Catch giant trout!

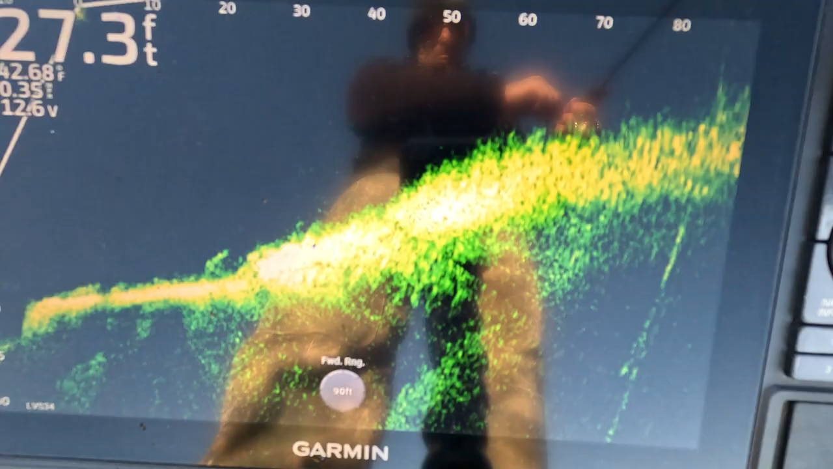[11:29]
All right, guys. There's a nice fish right there,
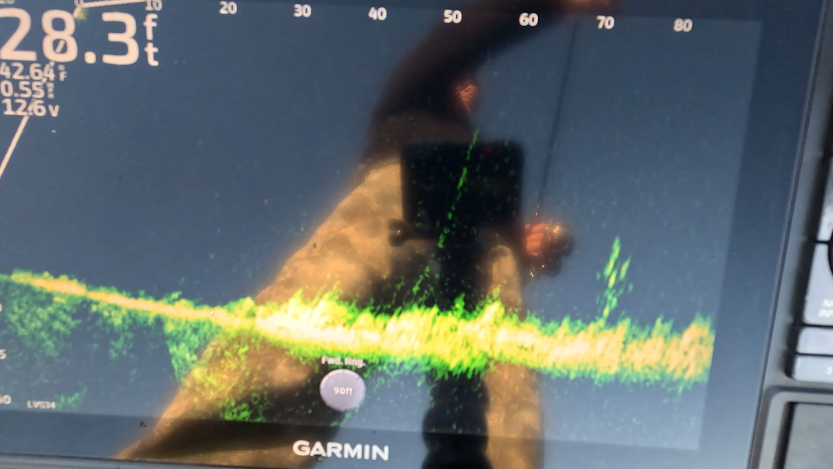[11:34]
but you're going to notice as I move that live scope just a little bit, it's a school of bait.
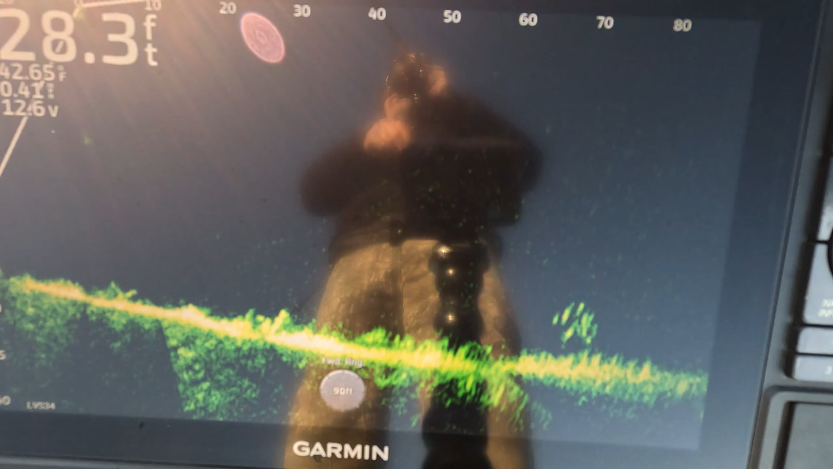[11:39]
So there you go. There's a couple larger marks.
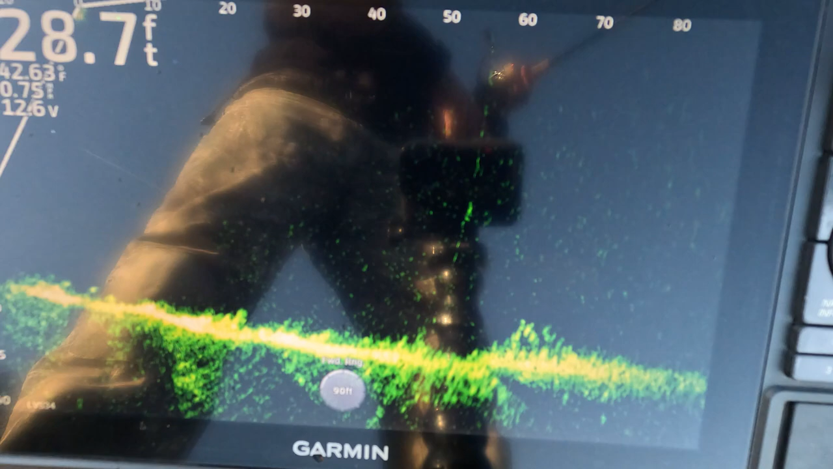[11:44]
There's a few larger marks around that bait ball.
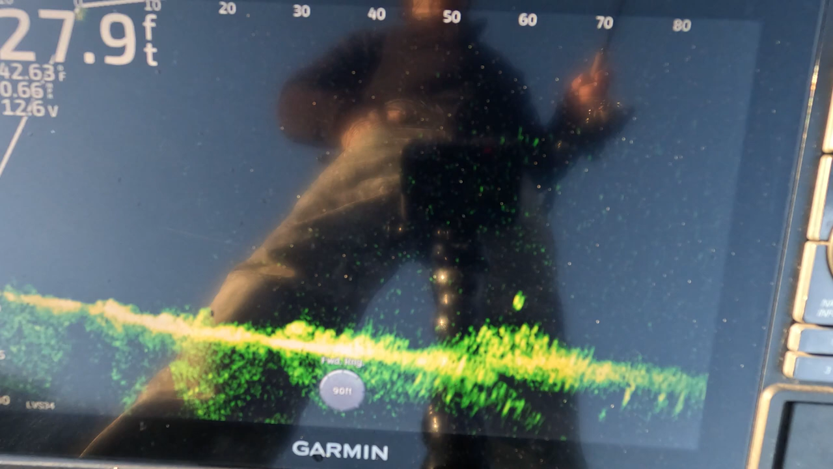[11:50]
On screen: depth 27.9 ft
And I cast out, hoping one will see. There's a nice large mark right there.
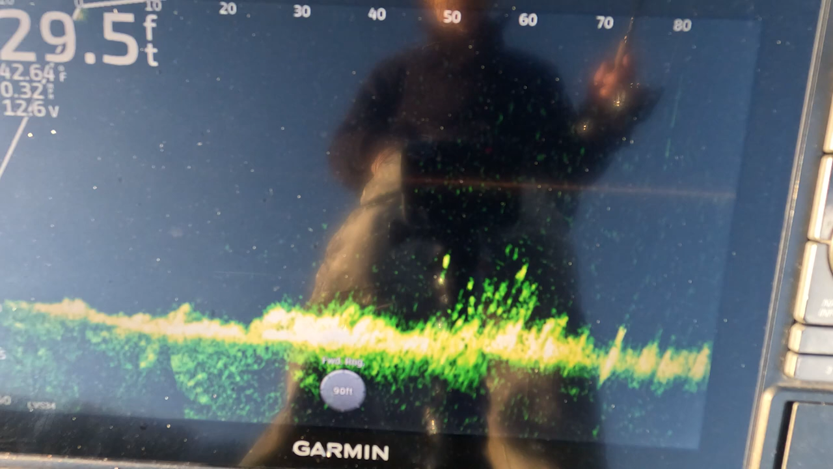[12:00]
On screen: depth 29.5 ft
And what happens is, as I'm waiting for my bait to fall in 30 foot of water, I move my live scope, and there's my bait in the front, and there's another fish. Suspended.
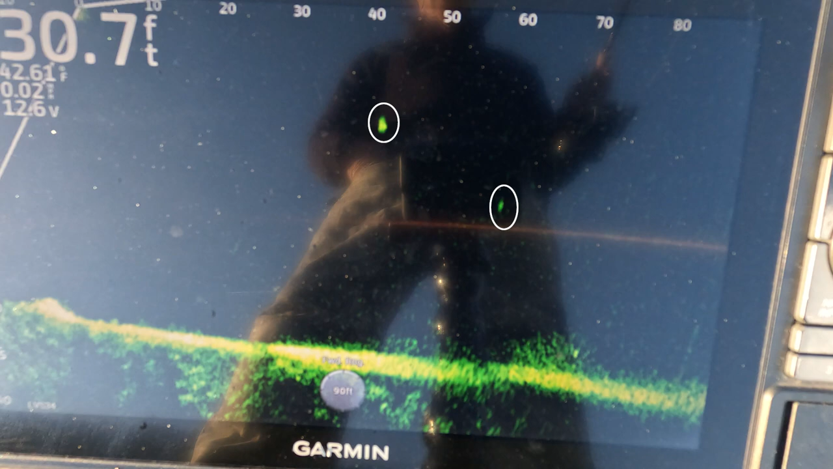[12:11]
On screen: depth 30.7 ft
So I figure, let me see if I can get his attention. Reel it up real quick. Reel it up. Reel it up. Right over top of him, or a little bit under him, and he's circling. He's interested. He gets a little spooked, and that bait was just over the top, if you could see. And boom, he grabbed it. Guys, I hope you can see how effective this technique is.
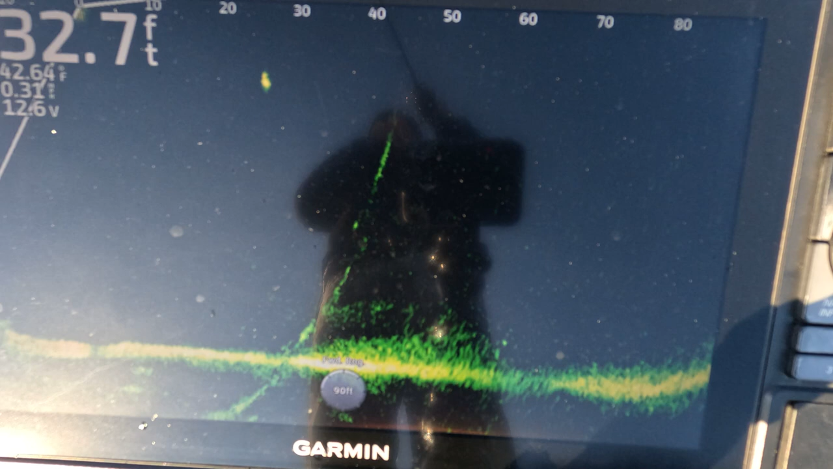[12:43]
On screen: depth 32.7 ft
You can do this all day. You can have 30 fish days with no problem. Rainbow, lake trout. Go give it a shot.